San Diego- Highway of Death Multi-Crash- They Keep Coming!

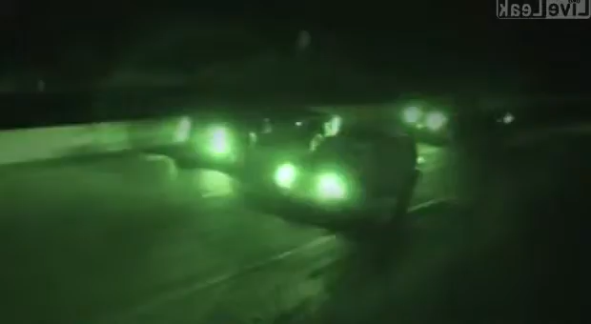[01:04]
holy cow holy cow good lord
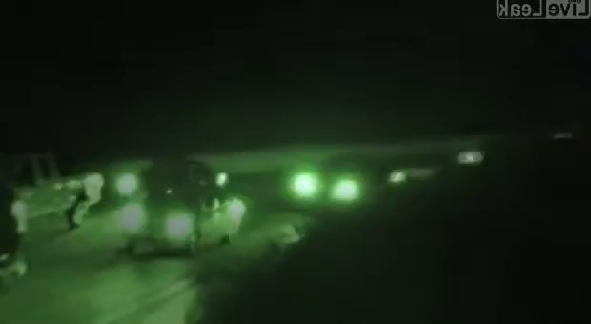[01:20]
Justin's trying to stop him there will probably be more rest